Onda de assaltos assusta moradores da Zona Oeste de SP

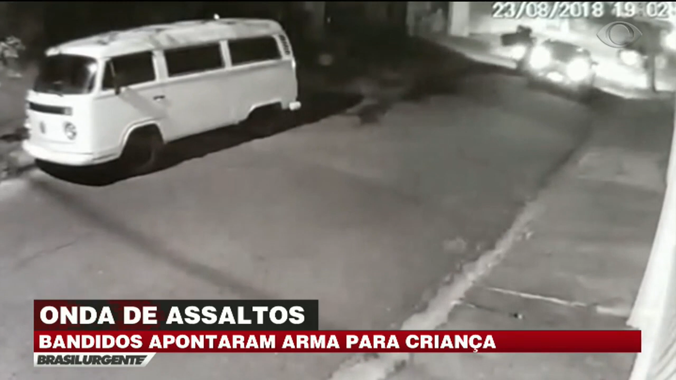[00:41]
Armados, obrigam a vítima a parar. O garupa desce e a mulher que dirigiu o carro entrega tudo que tinha ao ladrão. Eles levaram bolsa, computador, celular e aliança. Então assim, é bicicleta, é moto, é um pouco complicado.
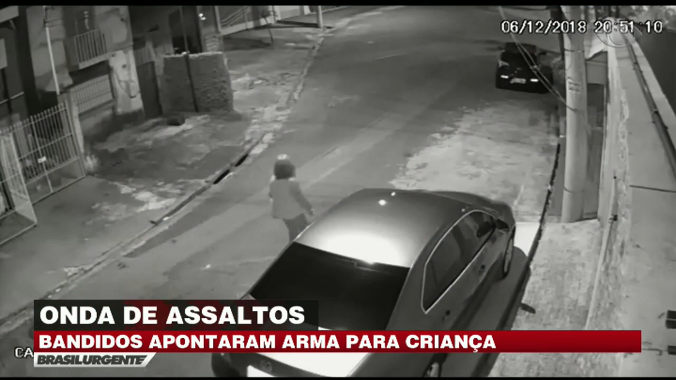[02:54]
Por outra câmera, o instante em que eles escolhem a vítima. Esta mulher, que caminhava sozinha. Ela se assusta, chega a parar com a aproximação dos suspeitos, mas não tem o que fazer. É cercada e roubada. O crime aconteceu em dezembro. As manhãs de feiras livres na região também são um martírio para os moradores.